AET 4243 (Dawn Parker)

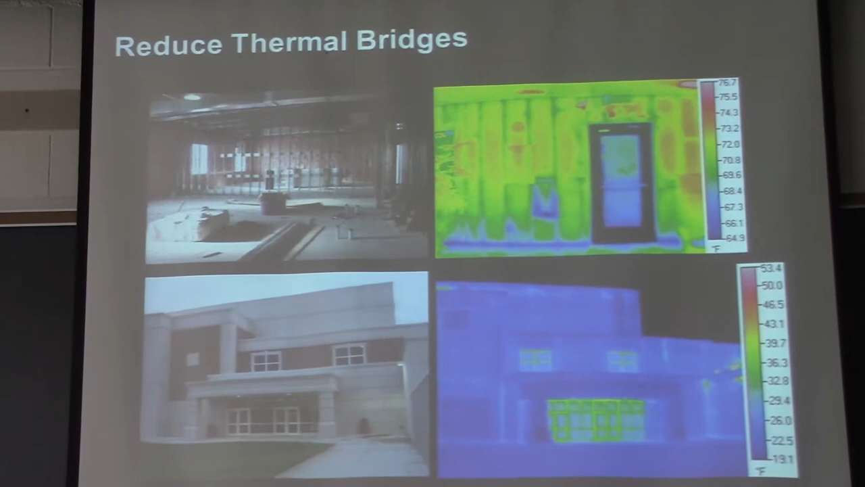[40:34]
And, you can see by the top example, this is a steel stud wall cavity system. Um, and you can see how it is acting as a thermal bridging.
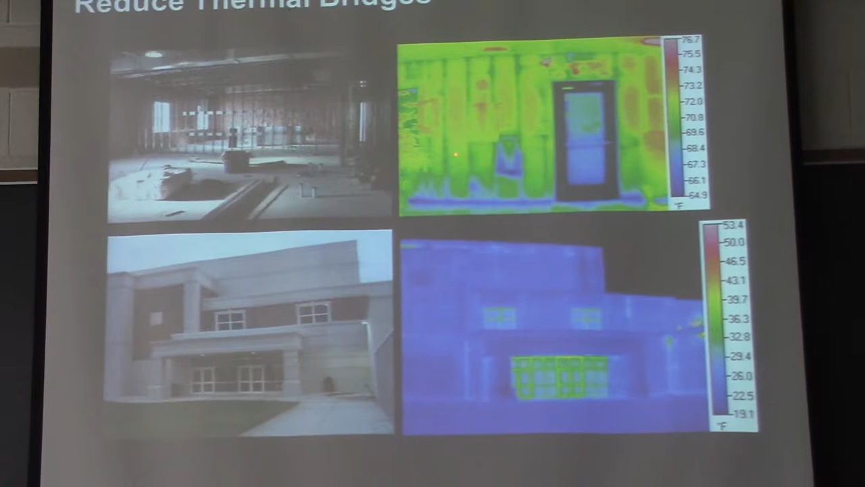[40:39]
And, what it's doing is reducing the R value of the insulation that's in that wall. That's an R19, uh, wall insulation. And, because of thermal bridging, it's really reduced it to about an R9 value.
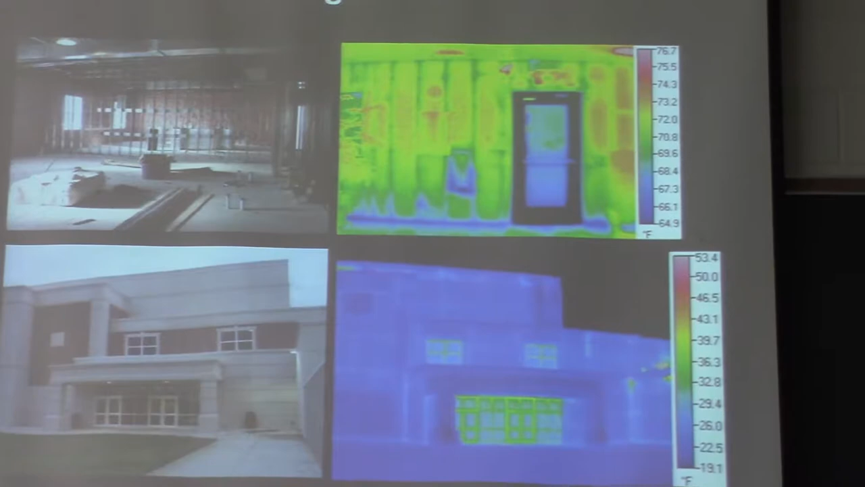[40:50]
Um, most precast systems use composite or coated connectors, which practically eliminate your thermal bridging. Um, helps reduce your cold spots, condensation potential, etc.